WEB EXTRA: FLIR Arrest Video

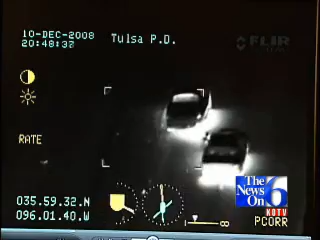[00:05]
Yeah, that's sparking, don't you think, the rim up there on the...
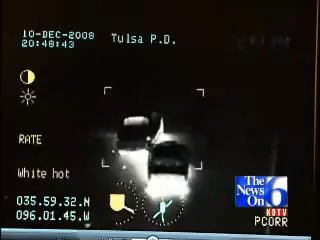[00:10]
We're in orbit.
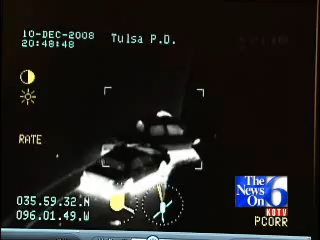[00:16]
Okay. Police 2, we've got the driver.
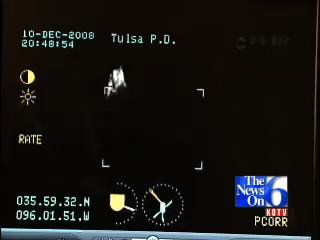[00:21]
He's running northbound, northbound from the stop there, into the woods. Everybody stay in your car, Canerman is out.
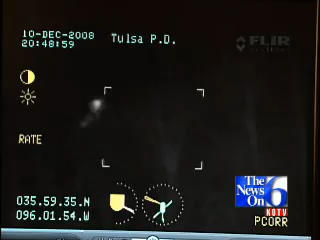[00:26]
Canerman is out. Everybody stay in your car.
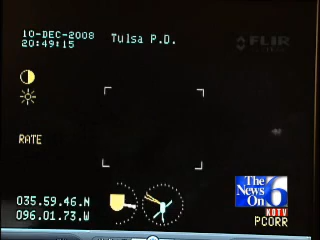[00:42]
Police 2, he's continuing northbound on his hands and knees, crawling through the woods here. Why would he be crawling? Why would that guy be crawling?
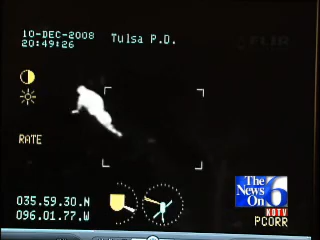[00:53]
Yeah, the terrain probably is real bad. Oh, here he goes. Here he goes, here he goes. Left, him left.
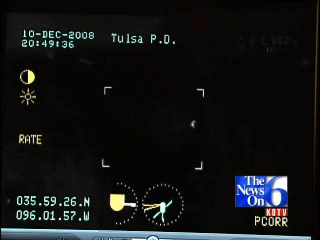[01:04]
Look how well he shows up. Where is he?
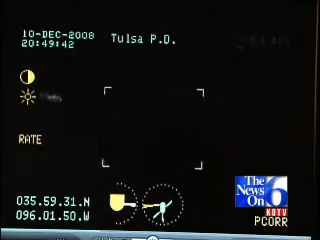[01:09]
Come on, get him. Okay, he's kind of hung up in something here, but he's kind of still working his way northbound.
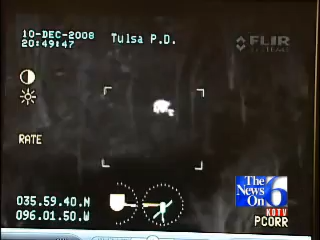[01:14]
I think he's crossed the fence. The dog's approaching.
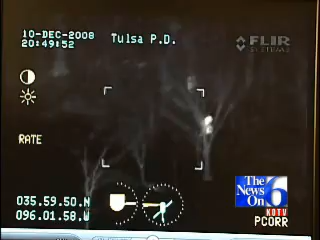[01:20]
I'm trying to get you.
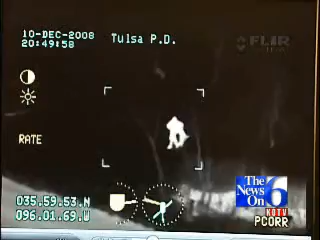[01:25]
Okay, canine has contact now. The canine has contact with the suspect.
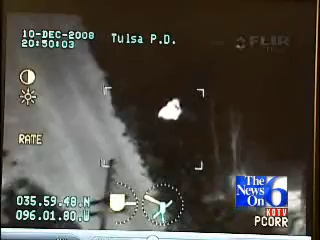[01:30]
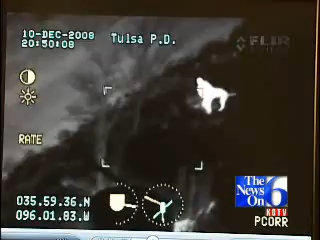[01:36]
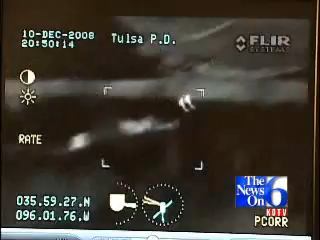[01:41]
Okay, canine has contact now. The canine has contact with the suspect. What's the
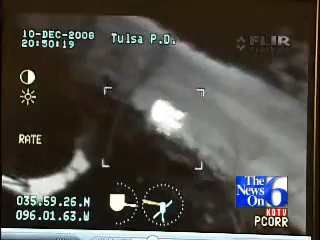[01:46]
problem? Where is he at?
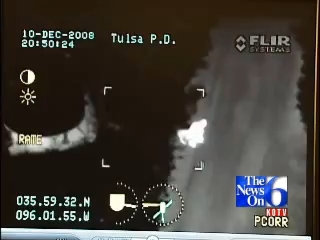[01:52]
Continue northbound, about 50 yards. He's on the north side of the tanks you see ahead of you there. He's fighting with the dog still.
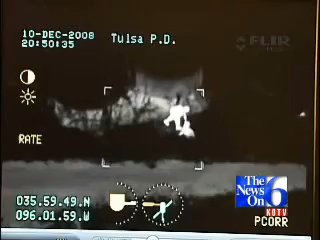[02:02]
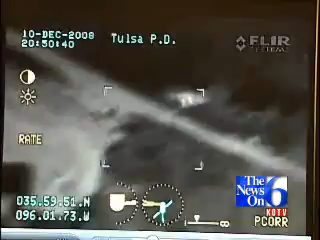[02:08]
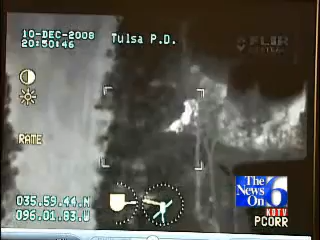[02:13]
Still, just immediately, you see two tanks ahead of you there.
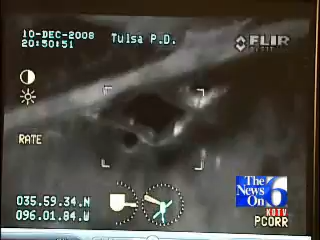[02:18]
He's on the north side of those two tanks to your east now.
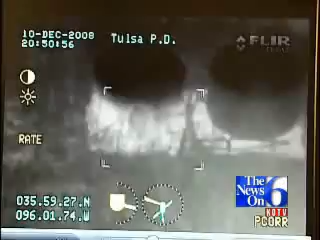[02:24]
Go to your east where the tanks are.
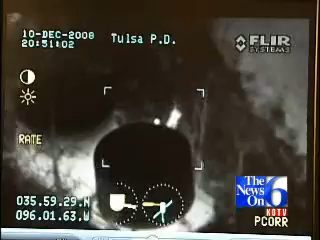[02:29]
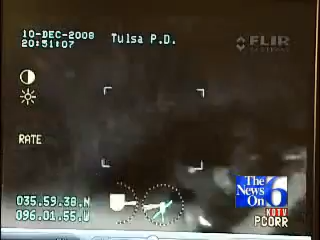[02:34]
Go east. Dogs broke contact. Go east.
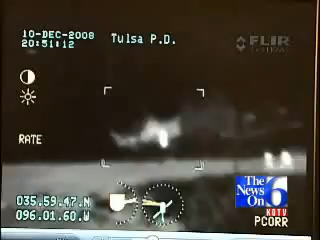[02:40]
Suspect is in front of the tanks to your south now.
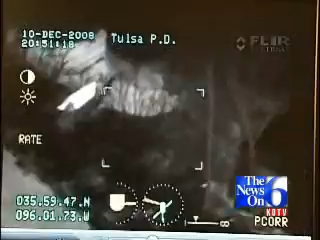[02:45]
Look for the tanks to your south. I am behind him. I don't know which direction.
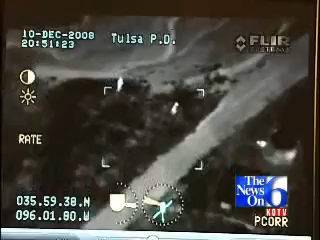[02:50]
Yeah, just say behind you. There he goes. Got you. I got him. He's in the car.
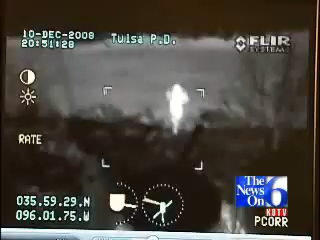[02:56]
Pretty unnerved. I bet he is. Because he wasn't saying anything. No.
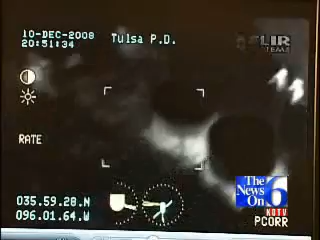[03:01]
He's not going to go. I mean, it looks like those would be visible. Yeah. I'm sure they are. Where's the dog at? Okay, the dog went south into the woods. Somebody's with him there.
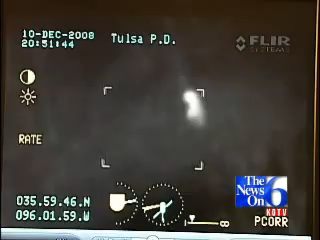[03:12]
I think they're maybe... I think they're holding him for you, it looks like.
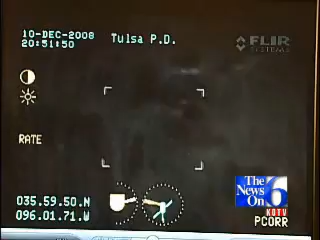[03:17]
See, he just had to back the dog. I got your dog. He didn't have a collar on.
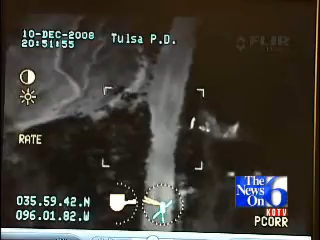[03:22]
So I'm having a hard time holding him. Oh, he's down here. All right.
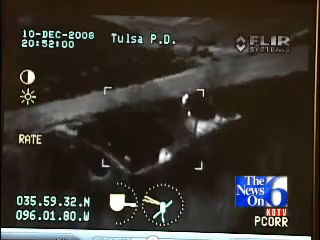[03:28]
We got him in custody. We're back with you. Just one second. I wonder if we can fight up that road.
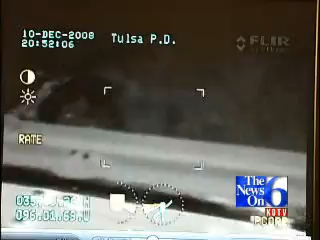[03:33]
Look at that. Look at that, Oscar.
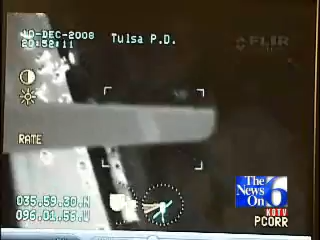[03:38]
That looks cool.
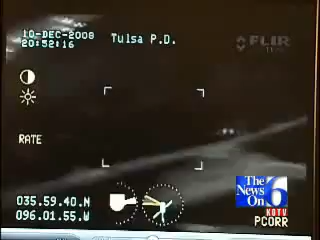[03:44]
Police 2, we're going to put a light on the area where these guys are at. There is a road that runs in there.
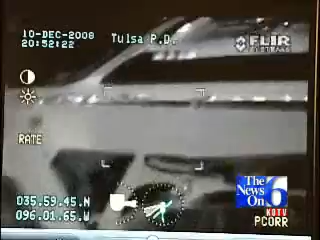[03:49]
It's back to the east at the trail of the police cars. There's a road that runs off to the north, and that will take you back there where this guy's at.
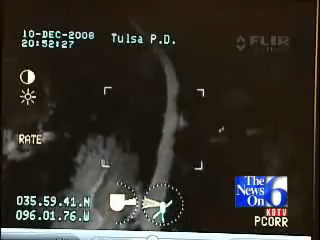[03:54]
I've lost...
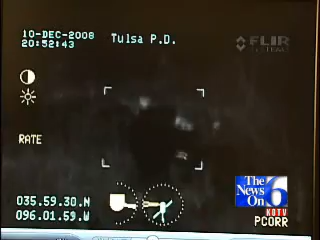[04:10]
Okay, the dog is coming back to the scene where the suspect is at, so he's coming from the south now, so he's coming up on you.
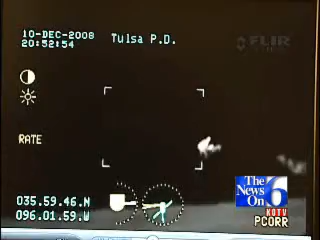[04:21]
Call your dog.
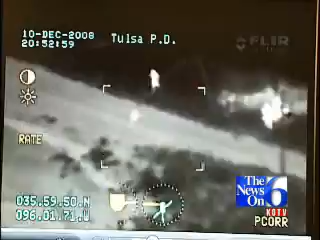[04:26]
Got him.
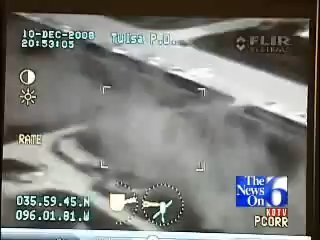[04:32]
Is that light on this road? Well, it was, but when you...
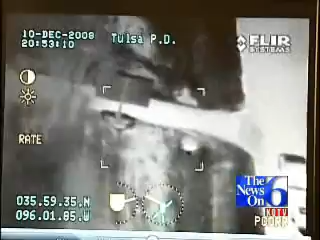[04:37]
Yeah, it is now, right there on that road. Police, on where I've got my light at, there's a road that runs off to the north.
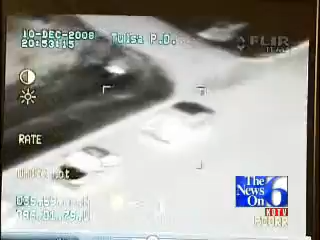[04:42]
I don't know if you can access that gate. There is a gate there. Maybe you can breach the lock on it there and then drive up to where this suspect's at.
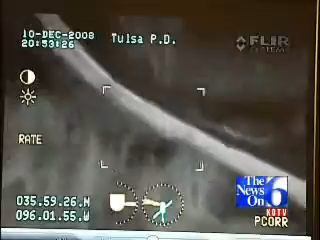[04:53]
It'll go to the north and then turn back to the west, and that'll put you right where the suspect is. We don't have to walk him out.
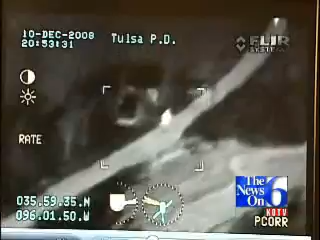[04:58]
Glad you might go look back. He's ripped all the collars and stuff off your dog.